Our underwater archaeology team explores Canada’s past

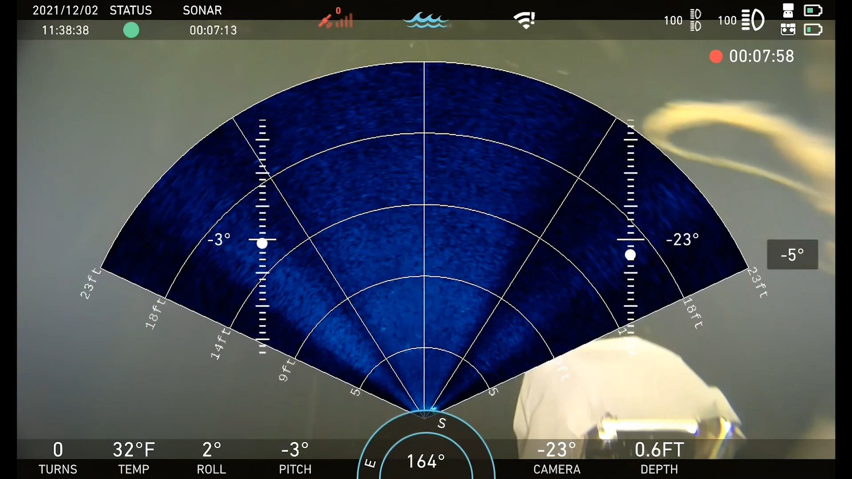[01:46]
Sonar is really useful for the inspection because we're able to not only identify things if the visibility isn't very good but sometimes it's easier to pick
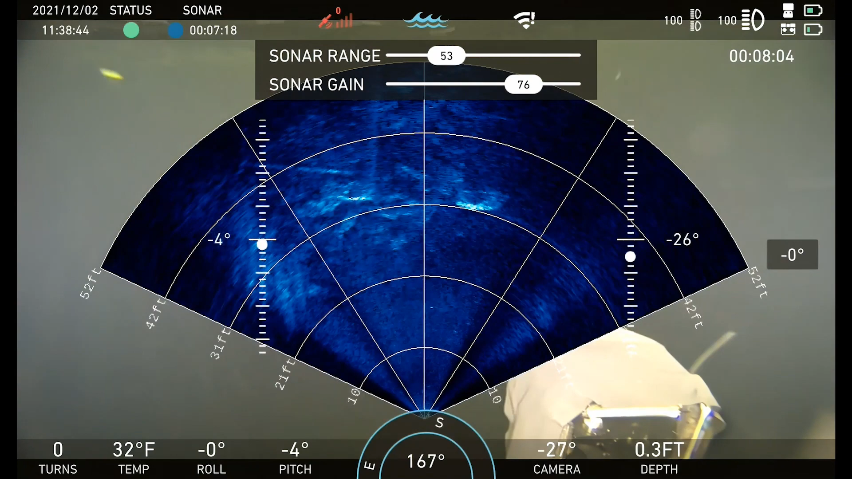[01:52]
On screen: water 32°F
out linear features in the sonar than in normal camera imagery because the distortion that you get with the the
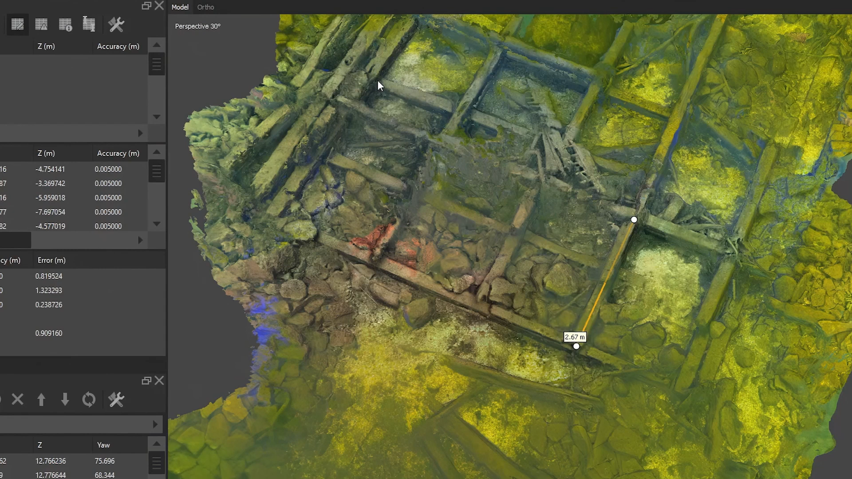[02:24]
So through the photogrammetric renderings that we were able to accomplish from the survey we were able to look at the material itself under the water and actually compare it to the historical documents
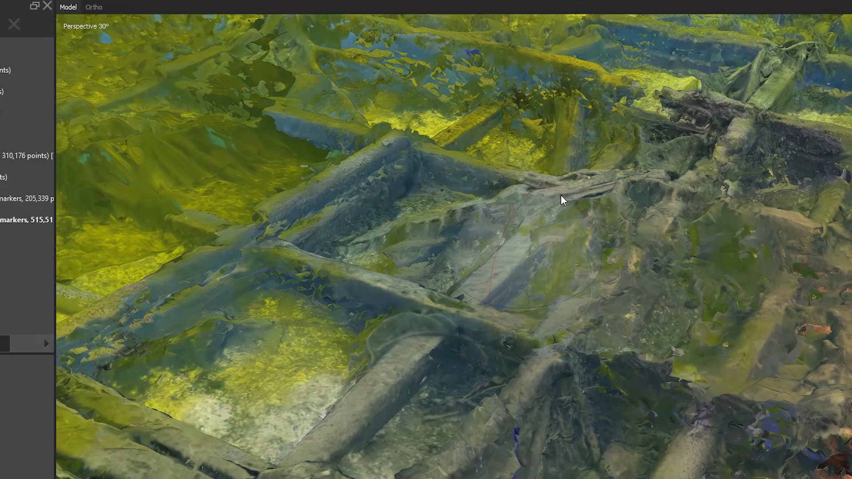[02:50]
This ROV is going to increase our ability to create
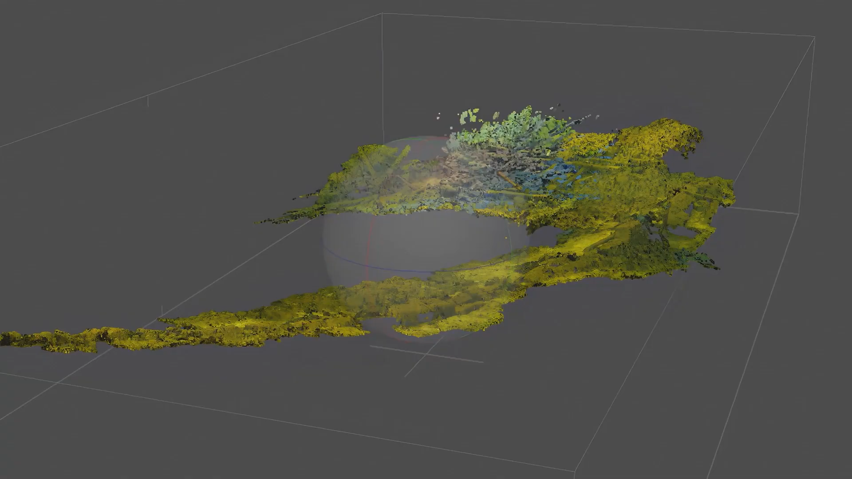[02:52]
large-scale photogrammetric models of archaeological sites
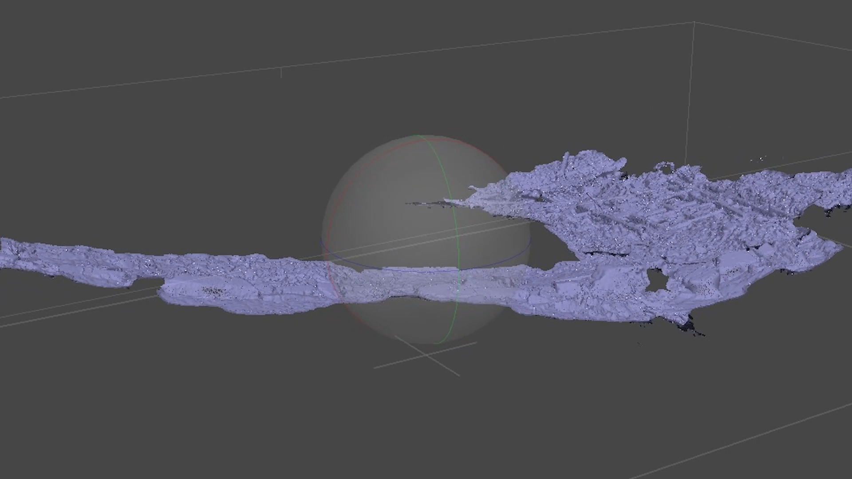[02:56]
to finish the work faster and more efficiently and to produce a